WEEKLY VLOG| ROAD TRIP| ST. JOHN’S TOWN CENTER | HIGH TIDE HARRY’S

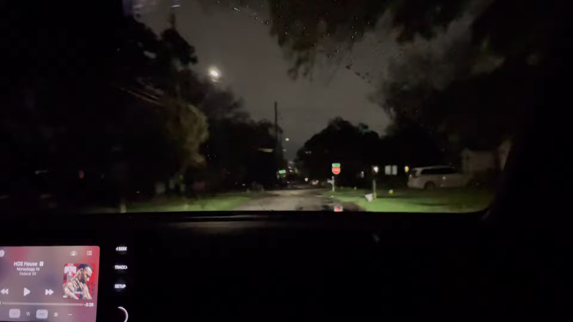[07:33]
I don't even know if this girl can know how to drive. I'm gonna show you I can't drive. Lord, it's so late. And it's wet on the road, y'all. We'll start it. Is this your safe house? She's slamming on brakes. Well, first of all, your car too soft. Stop trying to court me and do all that. Like this man oh my gosh, she about to hit the car. She didn't even let the car. Bruh, you see the car drive, not me. Oh my gosh, she put her feet on the pedal.
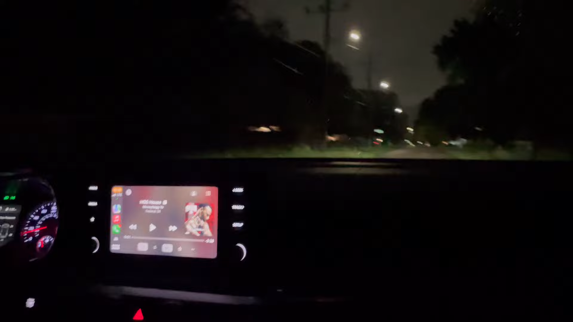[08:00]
Shut up. Y'all, we're going to get one. I'm going to pick up my baby, we're going a little too fast. I'm trying to see if your car.